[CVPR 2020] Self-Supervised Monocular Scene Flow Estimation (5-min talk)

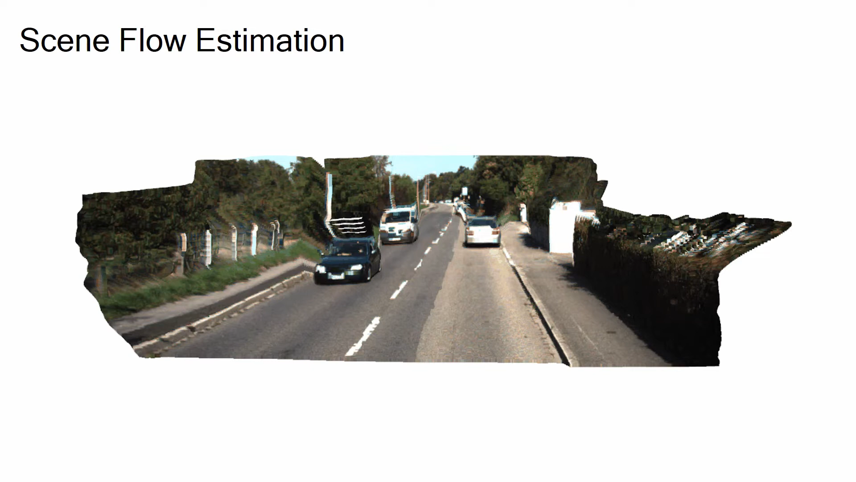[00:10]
Simple estimation is the task of obtaining 3D structure and 3D motion of dynamic scenes.
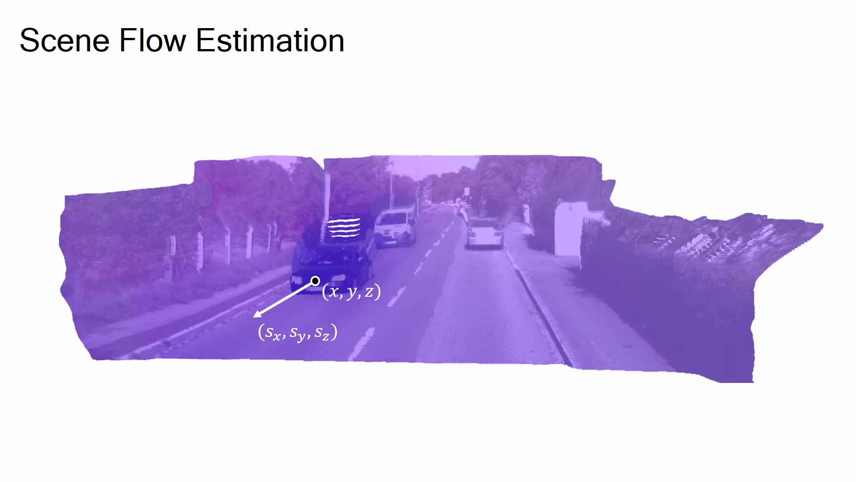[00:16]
Many approaches have been recently proposed leveraging various types of input data,
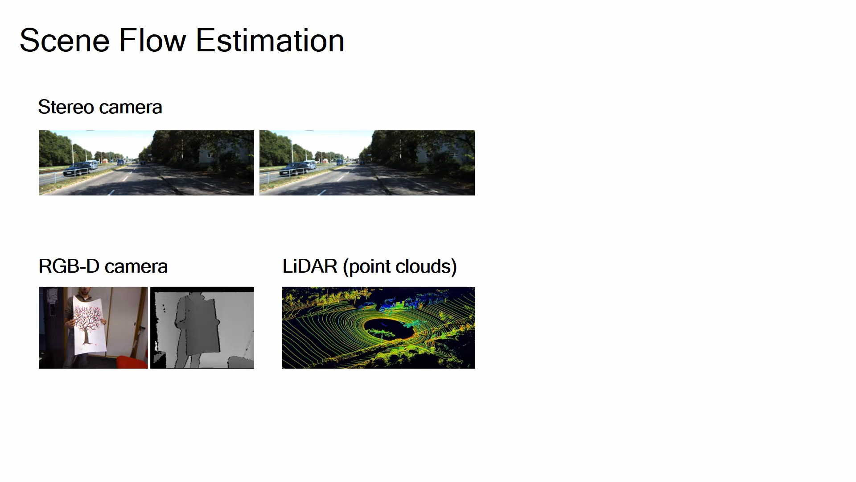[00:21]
but each of their sensor configurations has limitations such as requiring collaboration, being limited to indoor usage, or requiring expensive sensing devices.
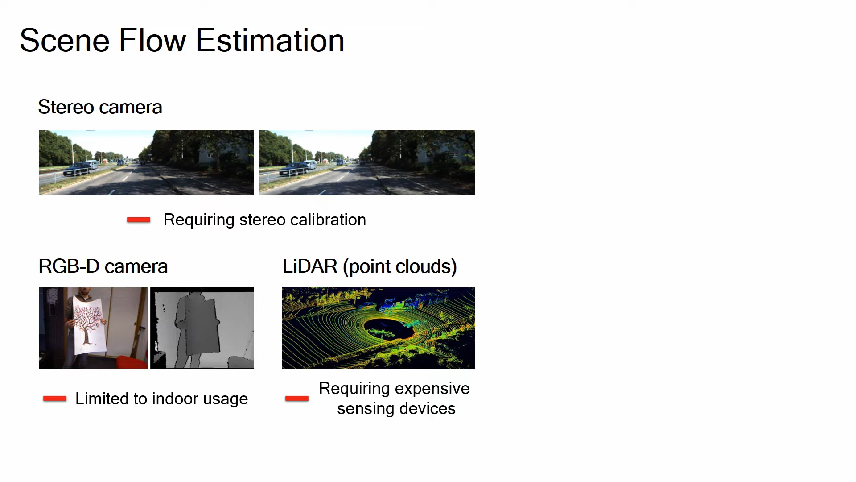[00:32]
In this paper, we introduce a simple approach based on a monocular camera, which doesn't require stereo calibration, is flexible regarding its usage and its low cost.
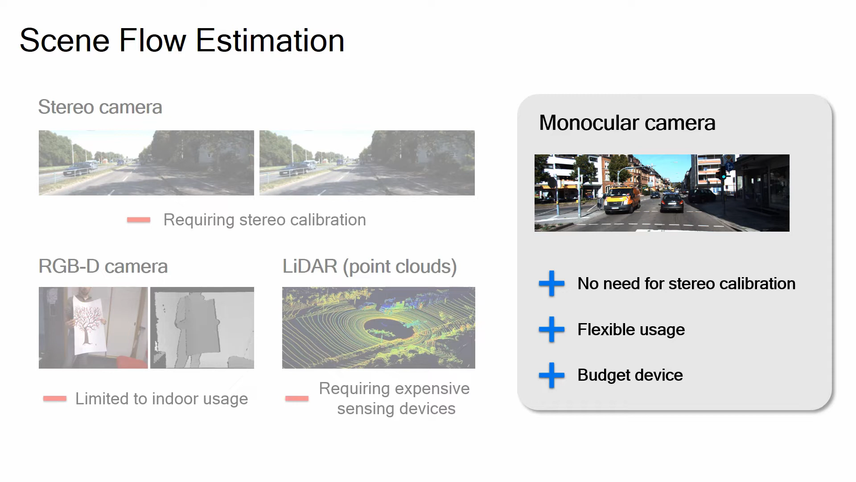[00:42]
This monocular simple problem, however, is highly ill posed.
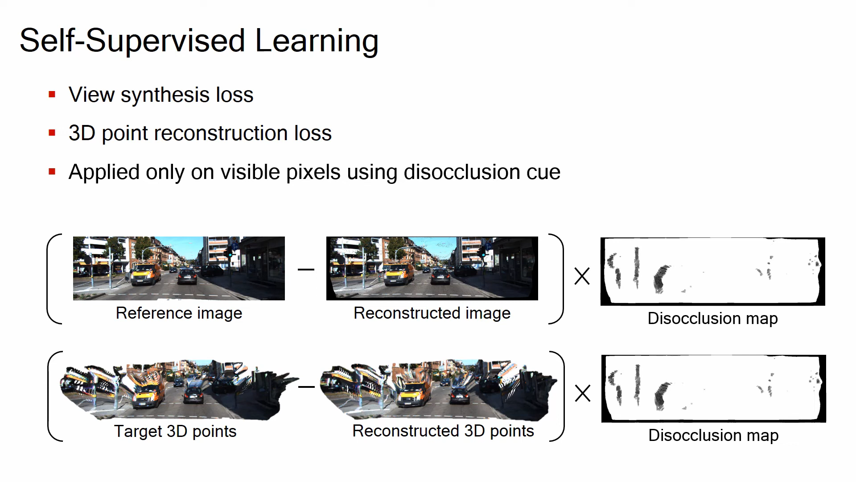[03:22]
We obtain the disclosure mask by using backward simflow. For evaluation, we train our model in a self-supervised manner on the kitty-row data.